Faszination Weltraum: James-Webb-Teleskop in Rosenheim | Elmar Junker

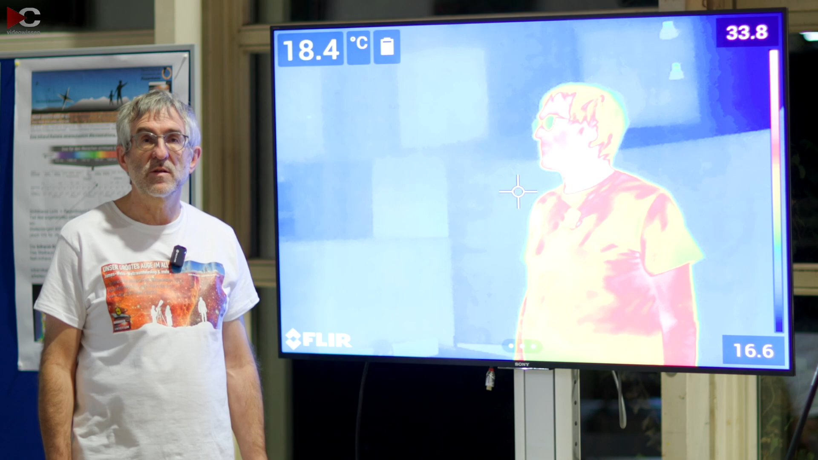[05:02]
On screen: spot 18.4°C
um Schwachstellen in Gebäuden zu finden. Hier sehen wir das Infrarotbild von mir. Man sieht, dass mein Hals mit Paaren, die 30 Grad wärmer ist als hier mein T-Shirt, wo eine Dämmung ist.
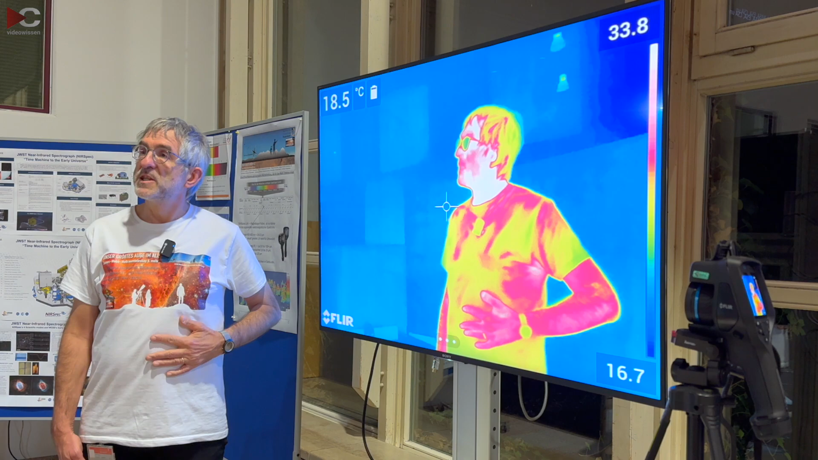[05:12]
On screen: spot 18.5°C
Die Brille sieht anders aus und der Hintergrund, der ist sehr viel dunkler, weil das Gebäude kalt ist jetzt hier im Winter. Wir sehen auch, wenn wir irgendwelche Details aufnehmen wollen, hier zum Beispiel vor meiner Hand. Man möchte irgendeine Wunde, die ich am Finger habe, aufnehmen. Das ist hier vor meinem Körper wesentlich schwieriger vorm Kontrast,
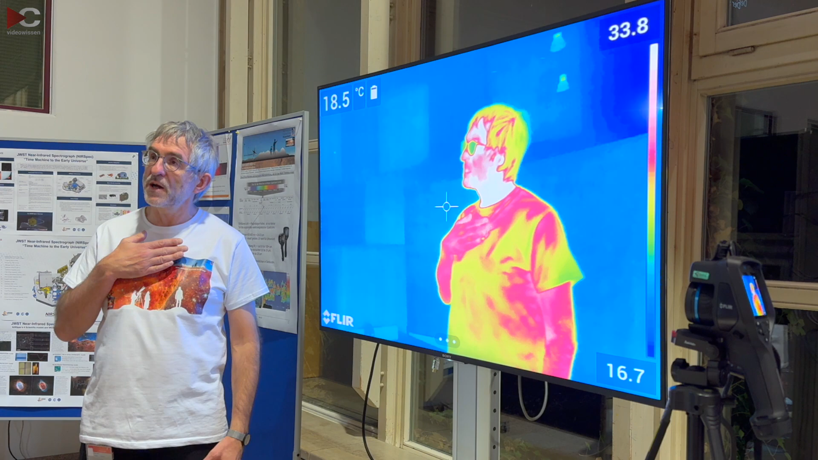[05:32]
On screen: spot 18.5°C
als wenn die Hand jetzt hier vor dem dunklen Hintergrund wäre. Das heißt, wir wollen auch beim Web-Weltraumteleskop, dass der Hintergrund so kalt ist wie möglich,
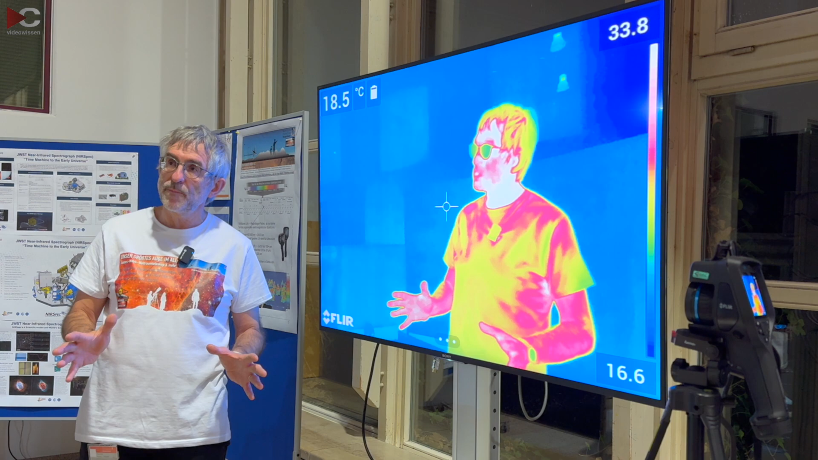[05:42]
On screen: spot 18.5°C
damit die schwachen Objekte, die wir beobachten, damit wir jedes Infrarot-Photon gut registrieren können und interpretieren können.